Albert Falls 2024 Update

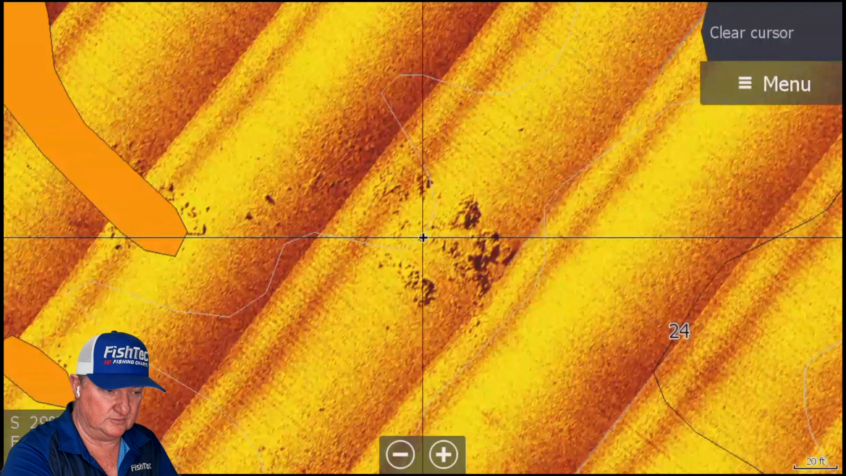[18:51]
wow wow look at all that
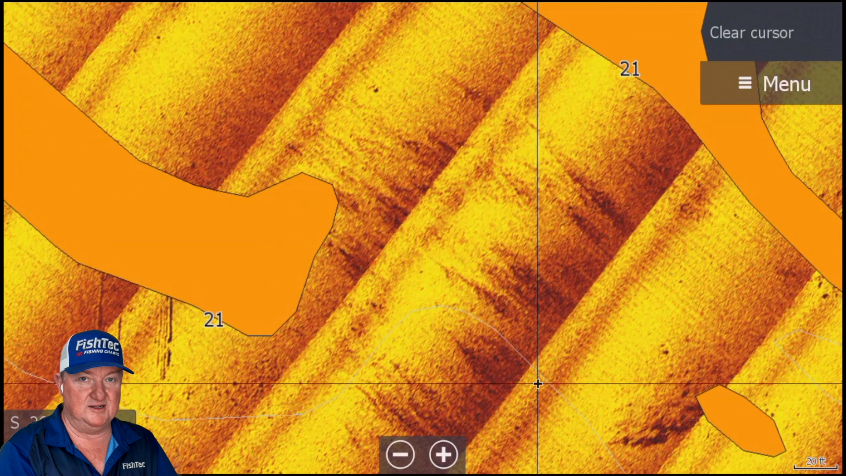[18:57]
standing timber wow incredible all foundations